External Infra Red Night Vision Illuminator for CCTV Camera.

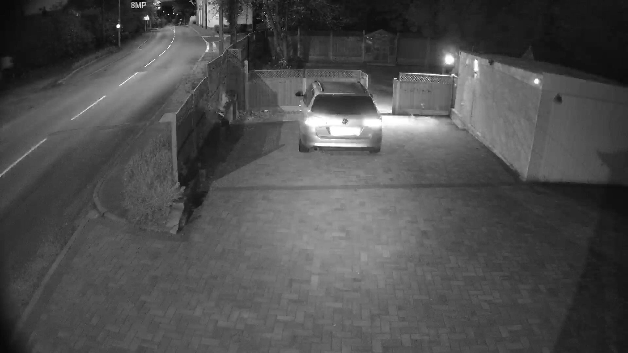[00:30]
IR light coming out of a typical CCTV camera tends to be narrow like a torch beam, so you get bright areas in the middle of the picture with the light dropping off at the edges. In this shot, taken outside my house, you can see the camera's IR on the driveway in the centre of the picture. Here you can see me in the garden, near the top of the picture, waving around our 90 degree IR illuminator so you can see the difference it makes to the dark garden. IR illuminators come in two models. One gives out a wide beam of 90 degrees that will reach up to 40 metres, and the other has a tighter beam of 45 degrees and it can throw up to 80 metres away.